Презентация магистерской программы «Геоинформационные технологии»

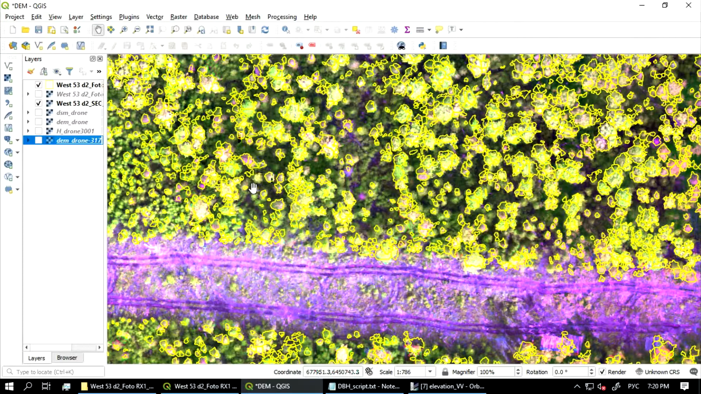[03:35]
Автоматически строим цифровую модель местности и модель рельефа, с помощью которых рассчитываем высоту отдельных деревьев.